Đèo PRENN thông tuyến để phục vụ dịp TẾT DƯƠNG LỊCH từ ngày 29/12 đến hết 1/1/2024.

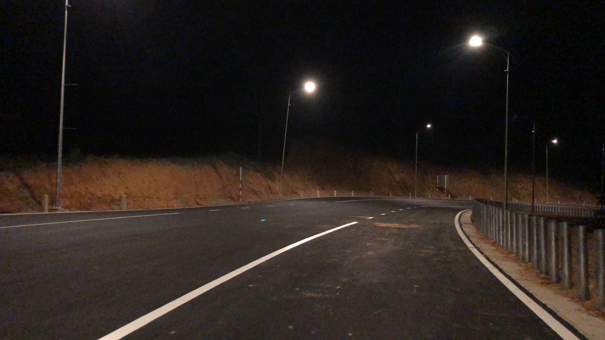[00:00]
Xin chào cả nhà. Hiện tại mình đang chạy trên đường đèo Prenn, đoạn từ khu du lịch Đa Tân La xuống chân đèo Prenn. Như cả nhà cũng thấy thì hiện tại mặt đường và vạch đường cũng đã xong rồi. Chỉ còn một số hạng mục là chưa hoàn thành. Nếu như cả nhà mình có ý định mà đi du lịch lên Đà Lạt trong cái dịp Tết dương lịch này thì cũng nên nắm thông tin là ngày 29 tháng 12 này các bút chặn ở trên đường đèo Prenn sẽ được mở ra để thuận lợi cho việc đi lại của người dân và du khách trong dịp Tết dương lịch này.
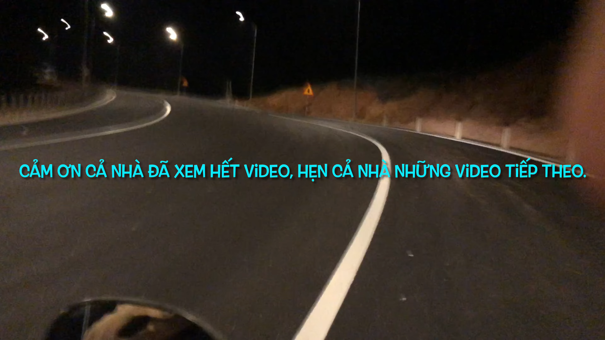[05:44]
cái đường giữa chưa vạch xong rồi nha. Đó.